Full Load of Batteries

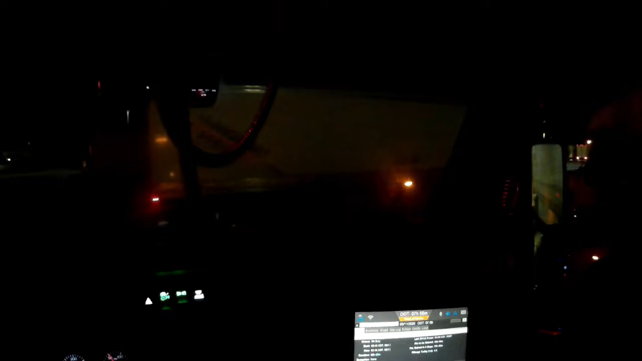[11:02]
I don't know how well you can see it, but this is why I park on the end here. If you can see, there's my finger, there's a truck right there. There's three trucks that are legally parked. And there's another one down there, you can't really see it.
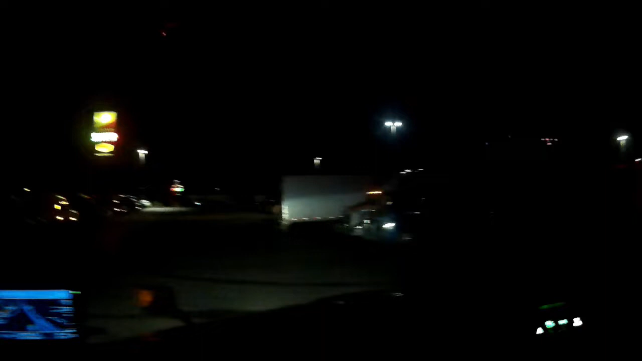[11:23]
But this is why I park on the end, so I can get a straight shot right out. It's just before, just before 4 a.m. on Wednesday the 11th of March. Made it to the Flying J in Brookville last night. So we got about 600 miles to go today. About 9.5 hours. We should be up there about, I don't know. We should be up there by 2:30 at the very latest today.